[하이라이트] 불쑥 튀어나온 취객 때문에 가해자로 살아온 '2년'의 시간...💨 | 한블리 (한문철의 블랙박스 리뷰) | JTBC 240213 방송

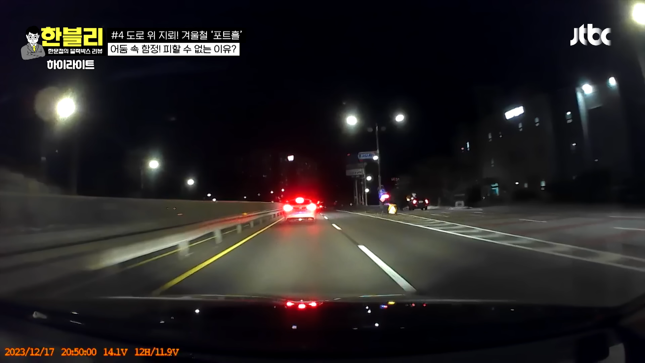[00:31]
또 이번에는요, 이곳은 제한속도가 70이에요. 뒤에는 이제 두 돌 된 애기가 타고 있어요. 앞에는 부부가, 뒤에는 애기가. 갑자기 어두워졌어요. 어이구다! 어이구다! 보셨죠? 예. 여기. 아, 저런. 와. 여기 가로등 이제 여기는 없어요, 그죠?
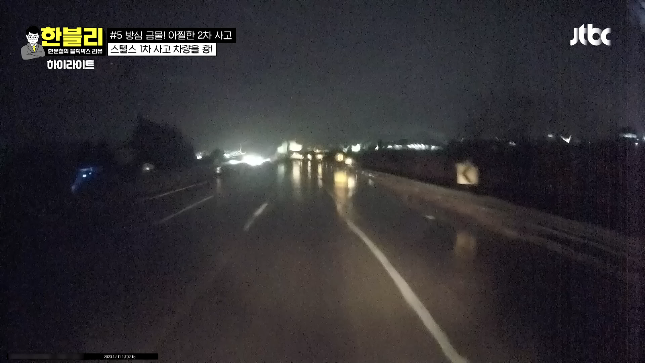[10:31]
지금은 가로등도 없어요. 비가 오고 있습니다. 고속도로인가? 블박차는 대형 카고 트럭이에요. 아, 무조건 세행밖에 없는 것 같아요.
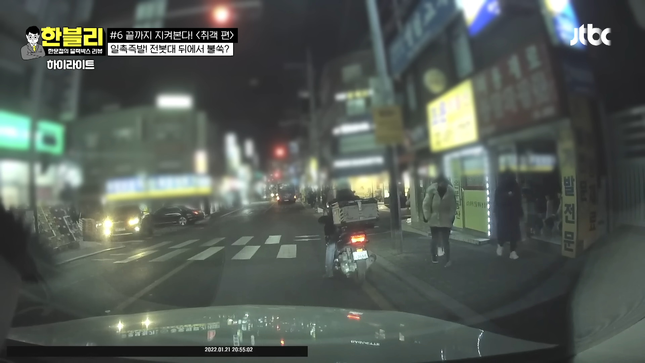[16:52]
같이 보시죠. 자, 신호 바뀌었고요. 천천히. 천천히. 빨리 가지도 않으셨어. 천천히 가시고. 뭐야, 뭐가 날 게 없는데? 없어, 없어. 여기서 뭐가 나올 일이 있을까? 그러니까요. 위반할 게 없는데? 이게 뭐야? 시계인 것 같은데?